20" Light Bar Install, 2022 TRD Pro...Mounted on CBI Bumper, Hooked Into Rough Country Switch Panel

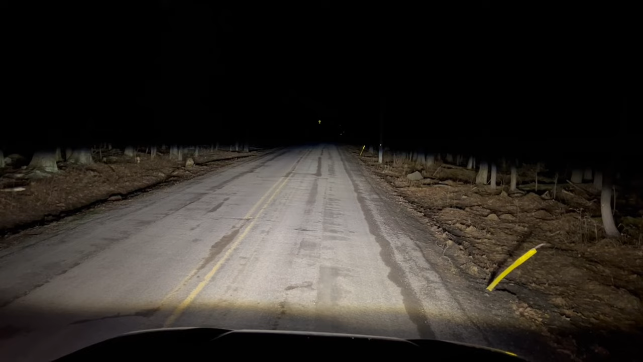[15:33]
I'm going to turn the lights off. It is pitch black, as you can see. So right now what you're looking at is the low beams with the fog lights on. All right, so we're going to go ahead and turn those off. And we're going to just turn on the light bar by itself, the light bar that we just installed, not the TRD bar. So lights are off. And here is the Rough Country 20-inch bar on its own. So you can see, not bad for a 20-inch bar. For the price point, I mean, can't really complain. It might not be the brightest bar out there, but again, at the price point where it comes in at, it is definitely a pretty good pattern to it.